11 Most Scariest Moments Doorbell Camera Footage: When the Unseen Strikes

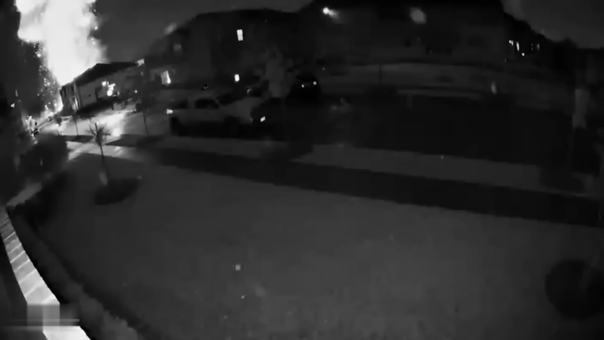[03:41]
There were no injuries resulting from the incident. However, the damage was extensive.
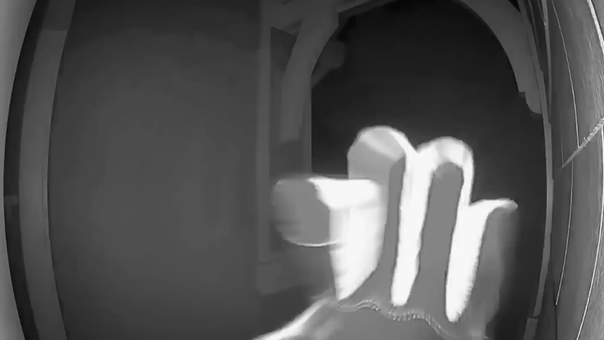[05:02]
They're carrying weapons and wearing masks resembling the ones from the movie The Purge. One of them sees the doorbell camera and immediately puts his hand over it.
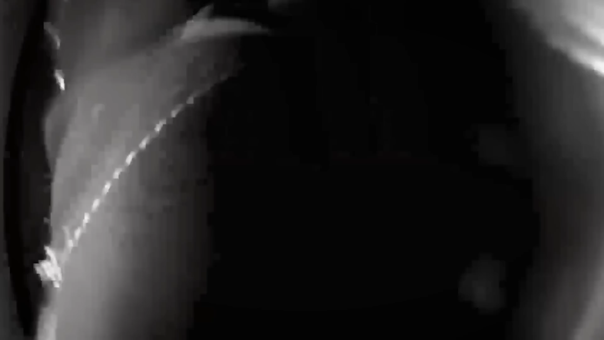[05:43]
He pulls up the amp, but all he sees is a glove covering the camera.
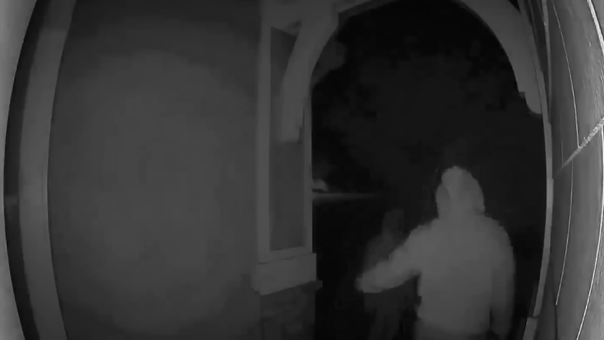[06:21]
But why then not try to convince him to come to the door when he came on the doorbell speaker?
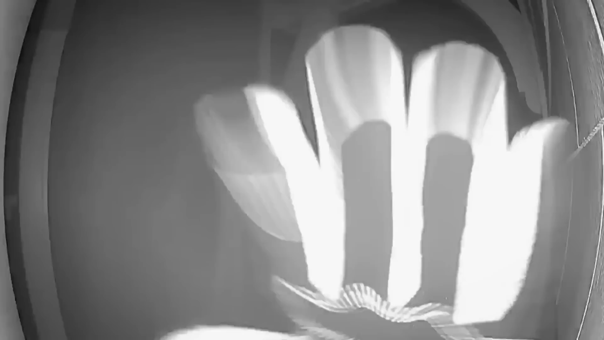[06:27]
It's more likely they were trying to pick the lock while the camera was being covered. What they then plan to do when they go inside is anyone's best guess.
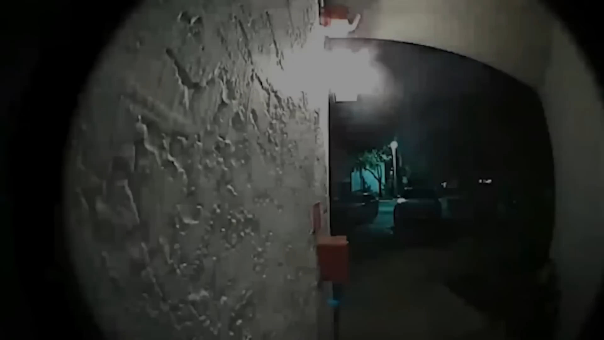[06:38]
In June of 2021, a woman posted a set of Ring camera videos to the Internet. She explained how her mother had recently installed two Ring cameras around their house. On one of the first few nights of having the cameras, her phone would get spammed at the motion-to-Tanken notifications.
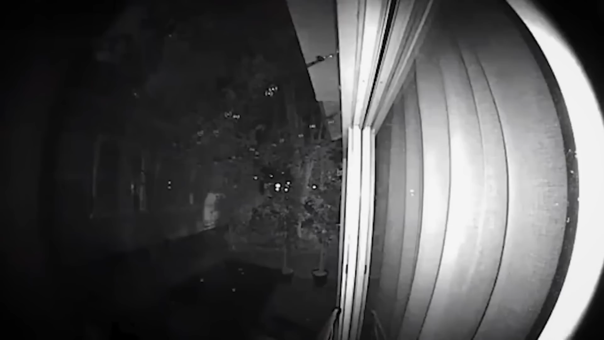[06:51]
She reviewed them, and this is what she saw. Some man was walking around the outside of the house. That was something she picked up on almost right away was how easily he was doing it.
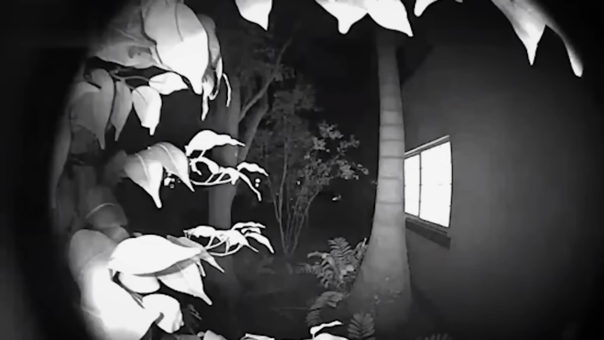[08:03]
making a lot of noise, alerting her of his presence. Disturbingly, exactly a week later at 2 o'clock a.m., she would hear someone trip over the rope. Immediately, she pulled down her phone and opened the live camera feed, standing directly outside of her window. Looking in was the same man from before.
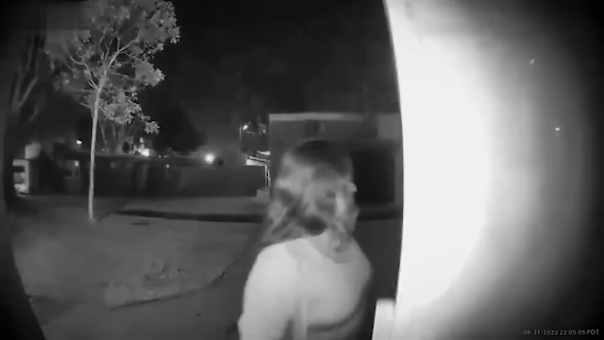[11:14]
This video was uploaded to TikTok to warn others to be aware of their surroundings. In the video, the uploader was a mother named Jojo, and her son Daniel are returning home late at night.
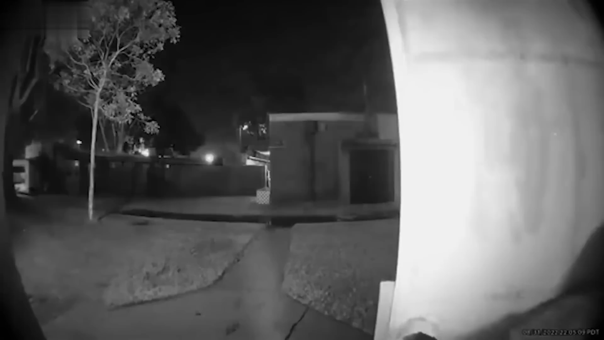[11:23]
They open the front door and go inside. Once they close the door behind them, a man can be seen in the frame walking up to the house.
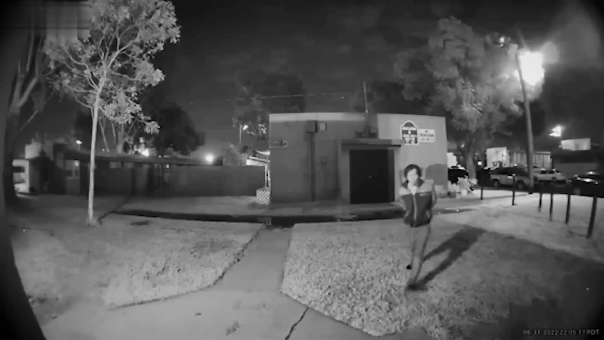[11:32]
He immediately tries opening the door. I need you to go shower.
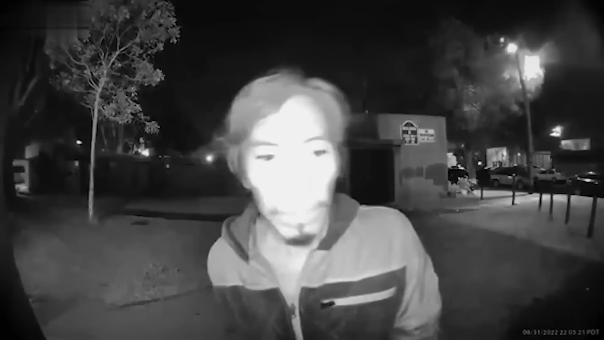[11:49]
What's that? Jojo and Daniel engage in an argument with Jojo, telling him to go shower, while he says he's too tired. Yeah, this doesn't drown out the clear sound of someone grabbing the front door handle only seconds after Jojo had locked in. She looks outside and sees this man. She yells out for him to leave. The man takes one step back, but stays in front of the camera.
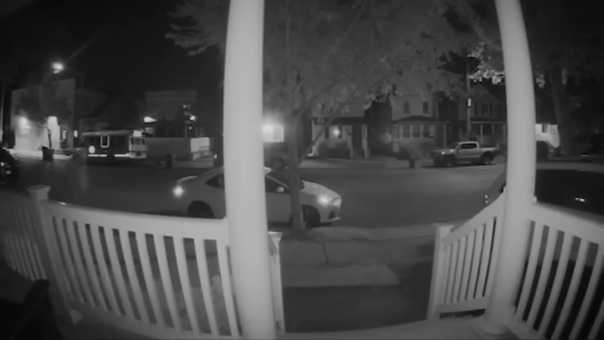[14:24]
He works directly towards the house's front porch and eventually right into the camera, at which point you can see the man wearing some kind of mask with a drawn-on mustache.
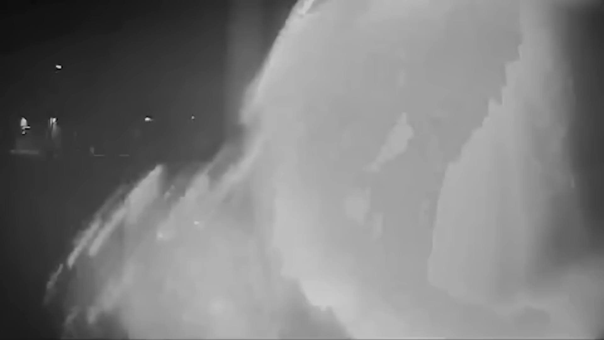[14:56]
The homeowner eventually woke up from all the notifications on his phone.
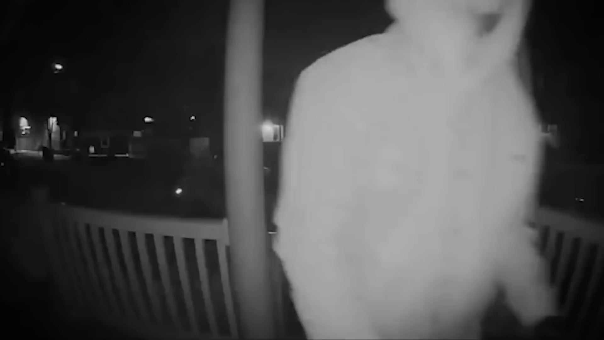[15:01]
He sees the man looking inside through his windows and trying to open his door. To this, he immediately threw on some clothes and went outside to confront the man.
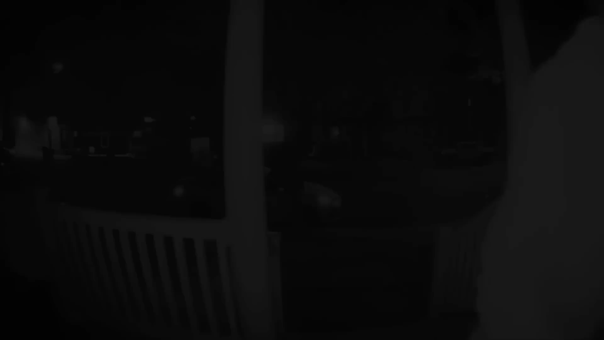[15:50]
A man can be seen in this doorbell camera attempting to open this homeowner's front door somewhere in Brooklyn, NY. The man tried to twist the door knob, and at one point even seems to fiddle with the doorbell camera,
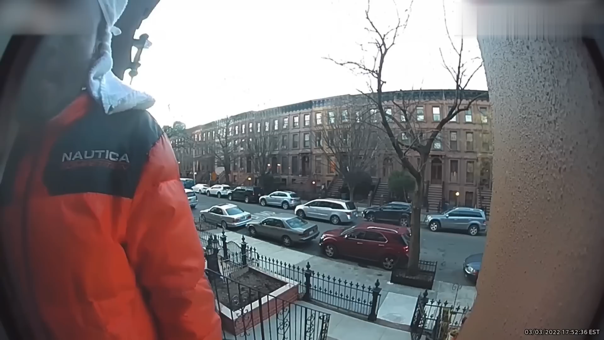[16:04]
so he is aware that he's being filmed, but it seems as though he simply doesn't care. Thankfully, the man eventually gives up and goes about his day, leaving the homeowner alone. This video was filmed on a doorbell camera on the front porch of some-bodied Oakland,
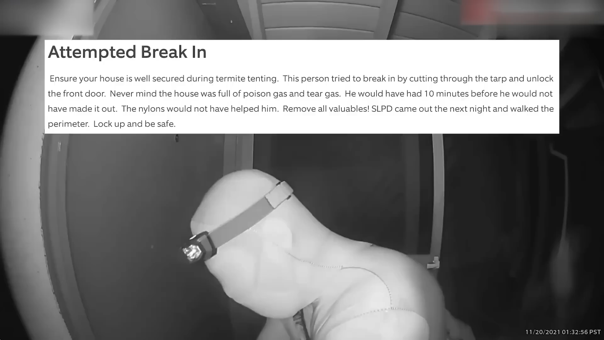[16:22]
K Home, and shows an absolutely terrifying moment. A suspicious stranger approaches the front door, attempting to break into the person's house. This strange person attempts to cut the tarp and unlock the front door, but thankfully was unsuccessful. The owner writes that at the time of this incident, his house was being tested for termites. So when this attempted burglar approached the house, it was currently filled with poison and tear gas.
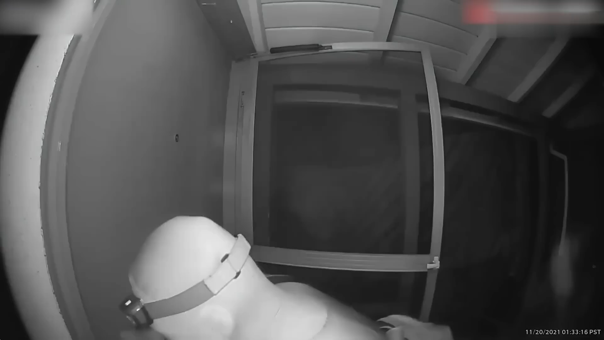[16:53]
So even if the stranger did manage to break in, he probably wouldn't have survived. What a silly way to go to write gas in the house you try to rob.